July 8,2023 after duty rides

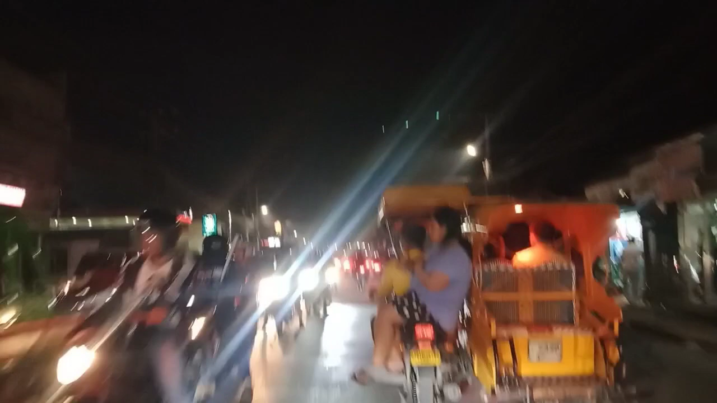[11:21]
Eh ray a left turn da ray left turn.
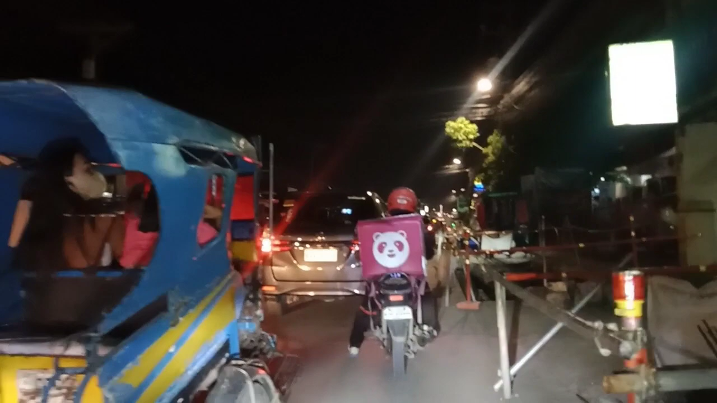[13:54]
Basak iba road ta, basak iba road. Kanta nagpagasolina mga bay.
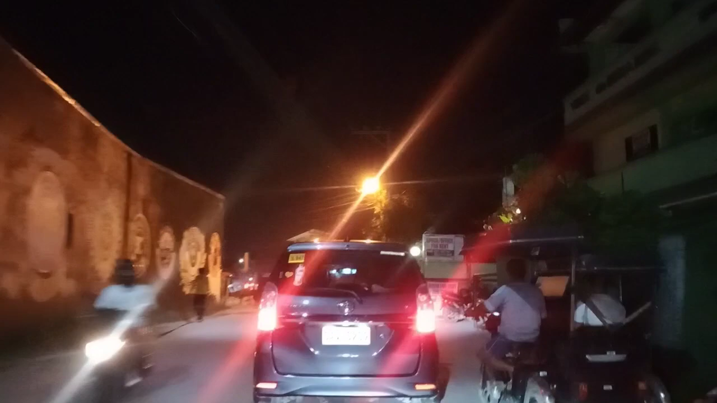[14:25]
We are now at Pakpakan Road. Pakpakan Road, Lapu-Lapu.